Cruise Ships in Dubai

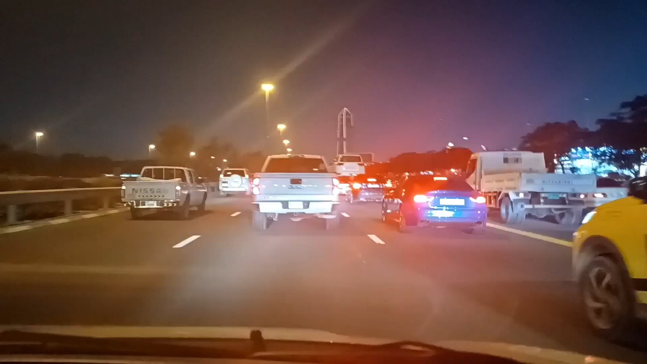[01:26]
Okay. Dito na nga po kami sa Dubai. Traffic po. Ayan o. Ayan o. Ayan. Tingnan nyo kung nakikita nyo yan. Ayan po.
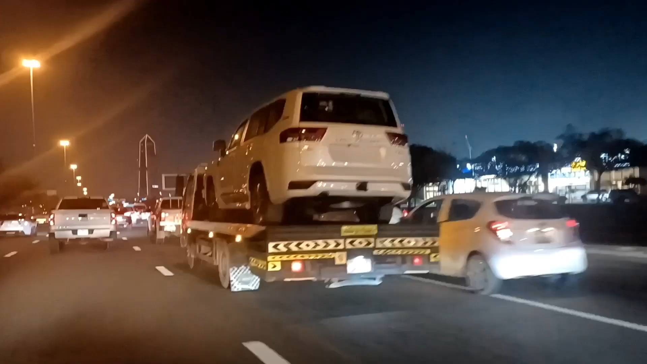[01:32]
Ayan ang busa ng gasolina. Ayan. Ayan.
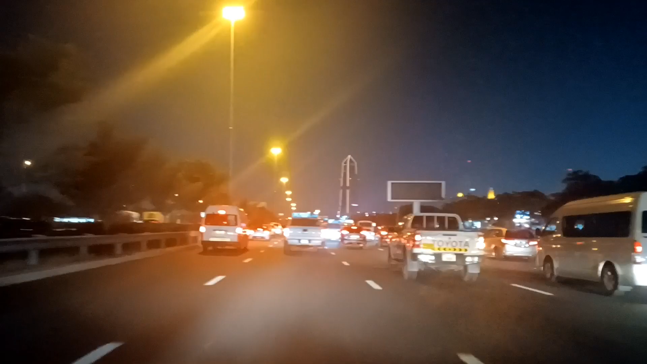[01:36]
Ayan. Ayan. Ayan. Ayan. Nakikita nyo po ba?
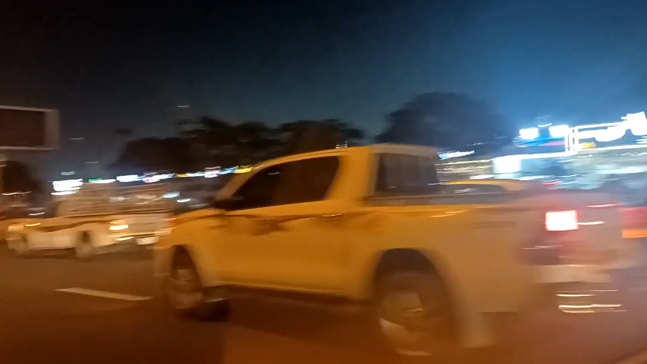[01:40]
Ito po yung ano. Kalsada sa Dubai. Ayan, nakikita nyo.
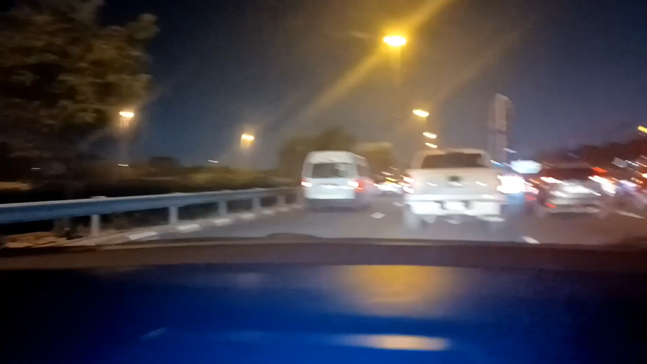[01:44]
O, ayan. Traffic po dito. Ayan, sige. Malapit na po. Kitang-kita na lang doon. Kunti na lang. May nagsasalita po si Kachopoy. Naku naman. Ayan, o. Okay.